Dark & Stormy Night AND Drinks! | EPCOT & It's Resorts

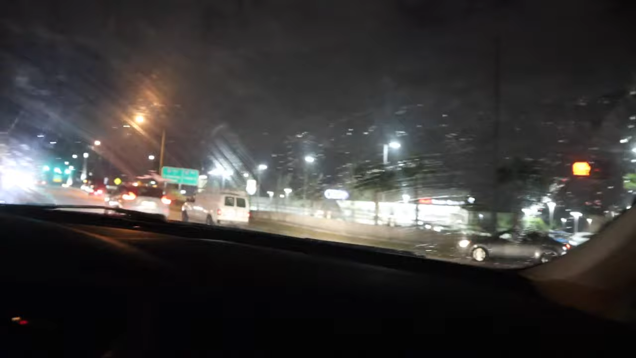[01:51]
like my mind was having a hard time like registering the traffic and talking at the same time. I glitched. And so we're just going to hop on. It says we should be there in 15 minutes. Wow. We defeated the odds.
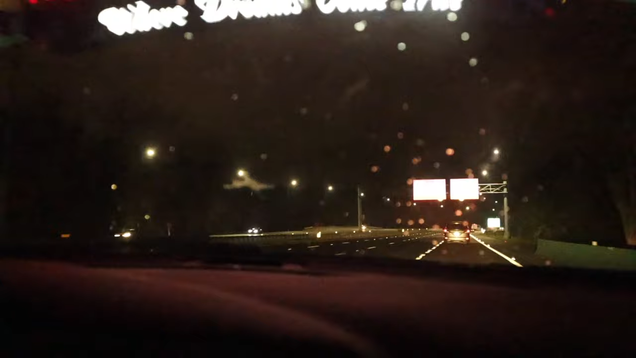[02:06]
You really did. I kind of win. Even though it was still 10 minutes.